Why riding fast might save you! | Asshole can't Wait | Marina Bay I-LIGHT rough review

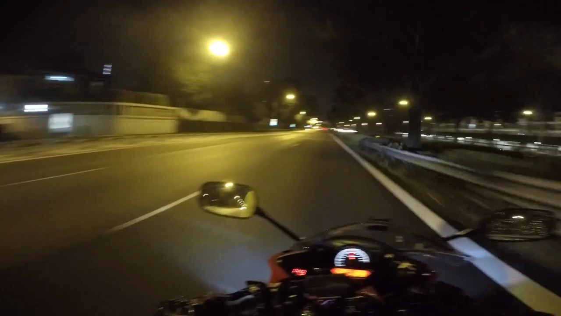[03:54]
And there's another reason for you to try to always keep on the first lane, is that the second and third lane, it's usually the place where a lot of vehicles are filtering in and out of the highway, either going out of the highway or entering into the highway, where they kind of switch lane and some of them do it abruptly. So like when I say that when you stick to the first lane, there's literally no vehicles switching from the right side over here of
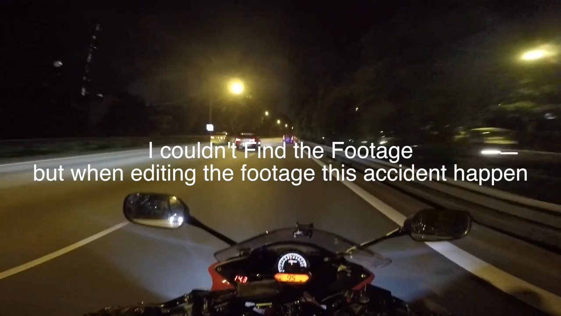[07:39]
where another motorist got rear-ended by another vehicle while traveling.
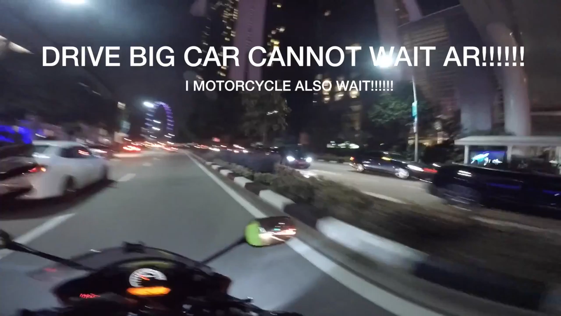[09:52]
Jia Da Liang Che Bui Den. It's fucker 那个车要割进来我这边家。